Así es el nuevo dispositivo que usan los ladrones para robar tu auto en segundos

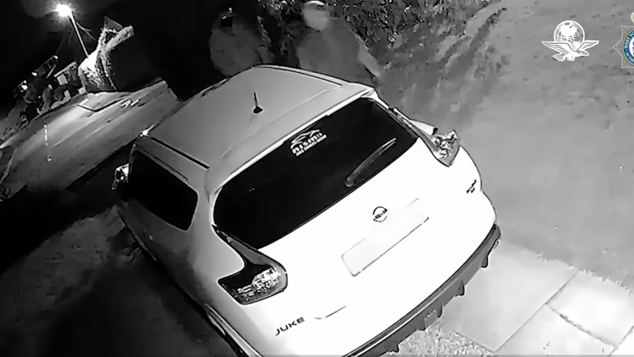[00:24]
Todo el robo toma cuestión de unos cuantos segundos, primero se acercan dos sujetos al coche estacionado y revisan que no haya nadie cerca,
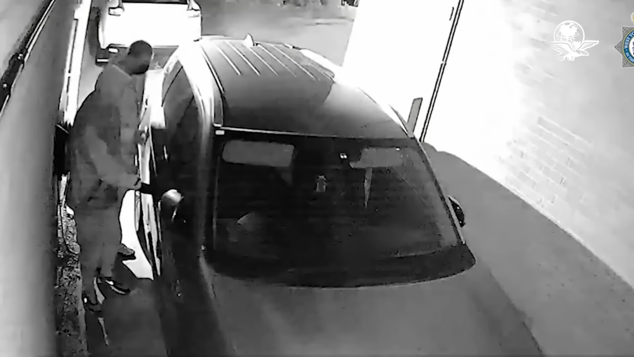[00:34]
de pronto uno de ellos saca de su bolsillo lo que parece ser un Nintendo Game Boy, una consola de videojuegos portátil de hace algunos años y como por arte de magia el coche se desbloquea por completo.
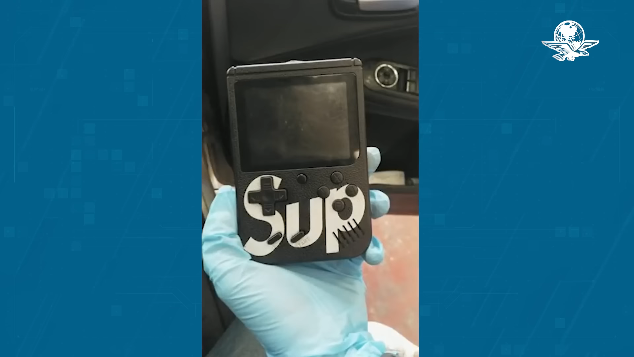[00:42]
Una vez adentro, a los ladrones les toma unos instantes burlar el esquema de seguridad gracias a este dispositivo que engaña al coche para hacerle pensar que la llave codificada se encuentra dentro de la unidad,
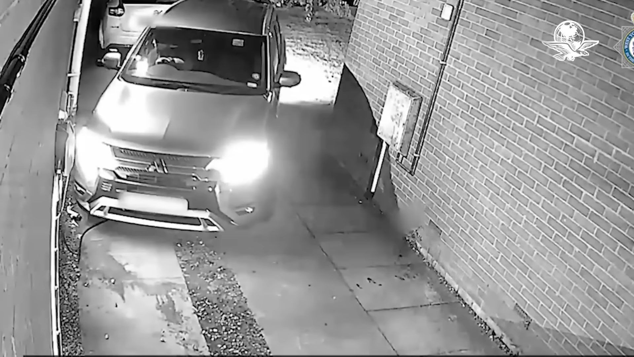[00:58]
finalmente arrancan y roban la camioneta estacionada en la entrada de su propietario sin que nadie se dé cuenta.